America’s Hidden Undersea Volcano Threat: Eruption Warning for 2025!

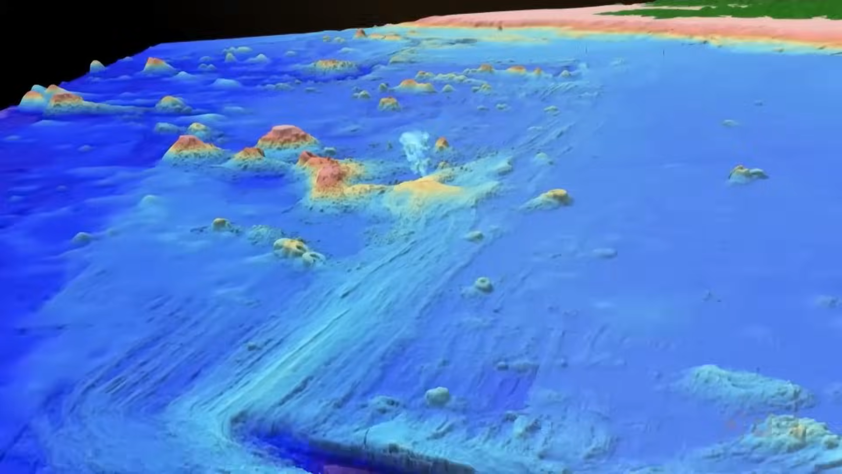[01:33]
Due to this, it is one of the most studied submarine volcanoes in the world.
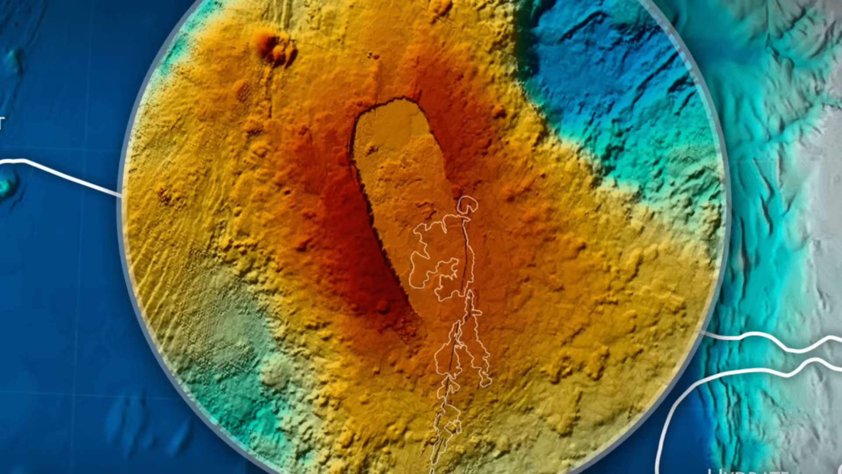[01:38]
The summit of Axial Seamount features a caldera approximately 3 miles wide and 5 miles long. Created by the collapse of the summit after a major eruption,
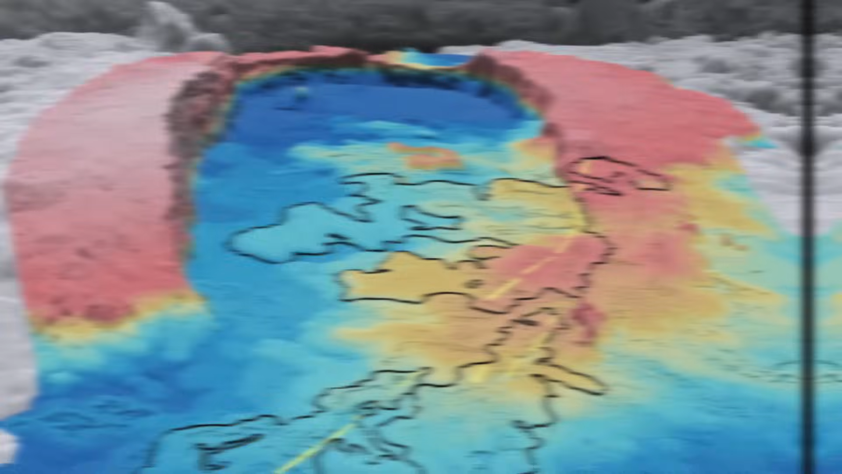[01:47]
the caldera is surrounded by ridges and lava flows that extend across the seafloor, evidence of its dynamic volcanic history.